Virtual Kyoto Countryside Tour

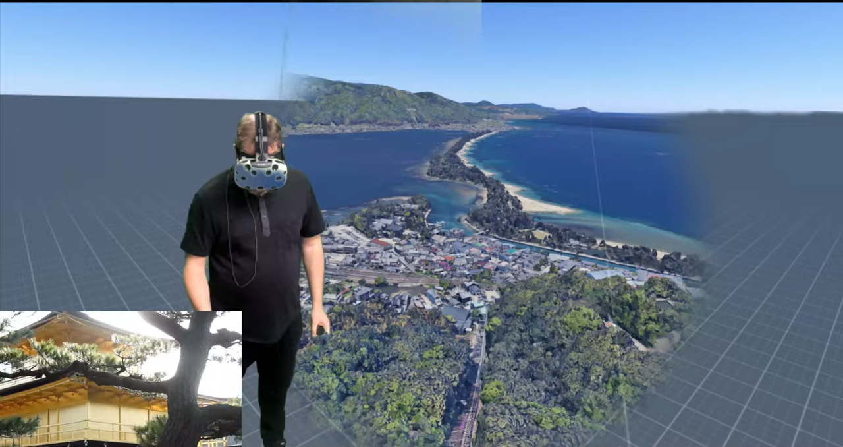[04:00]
There's a bridge down here. Very interesting swing bridge.
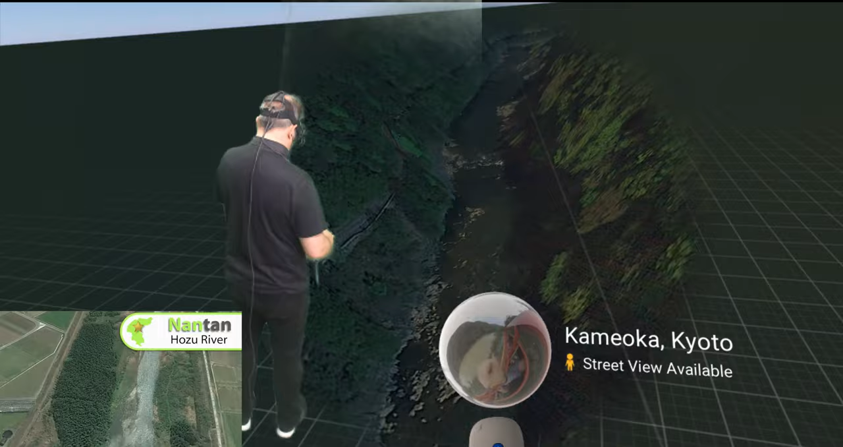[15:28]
Here, something looks something like this, right?
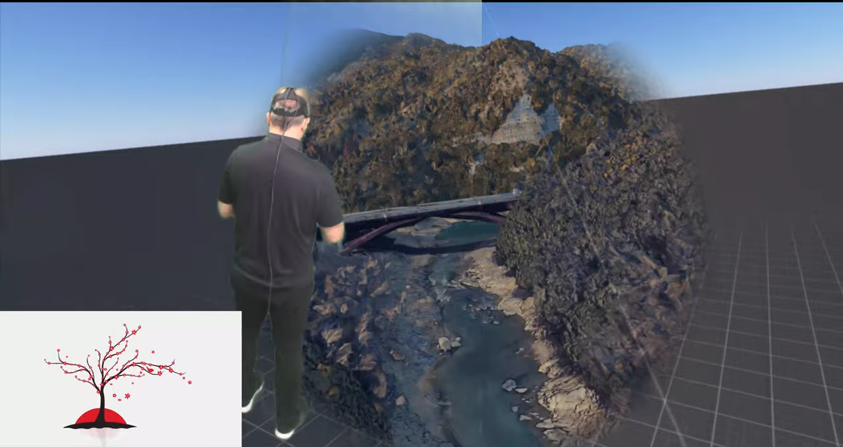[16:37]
And here we are, the train track.
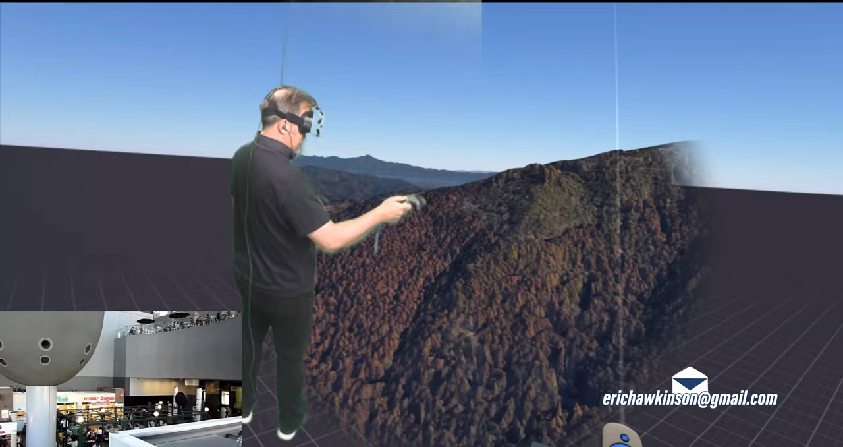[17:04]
You can see the river still going here.
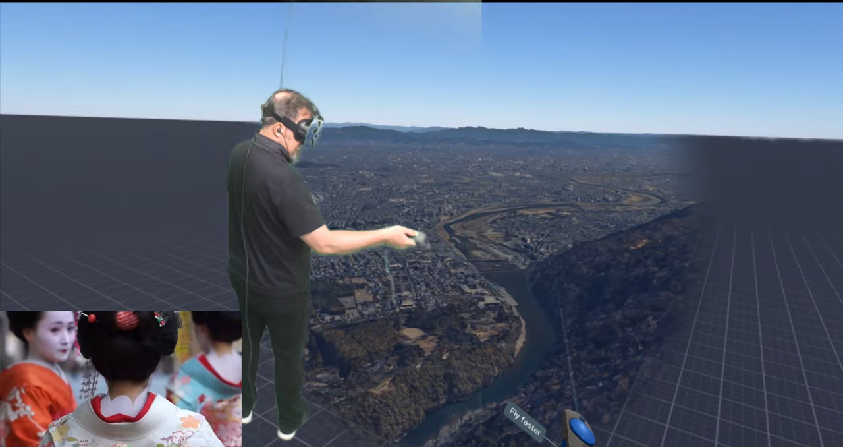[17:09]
And a very famous spot in Kyoto, not too far away from where I live now, called Arashiyama.
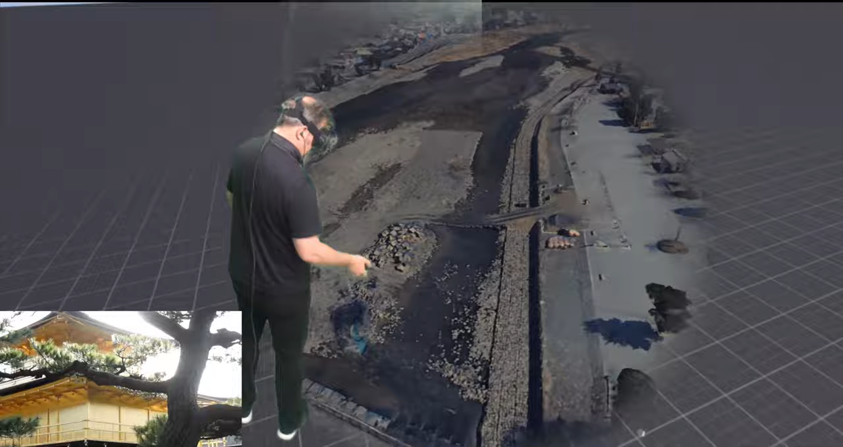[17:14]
One of the more traditional places in Kyoto.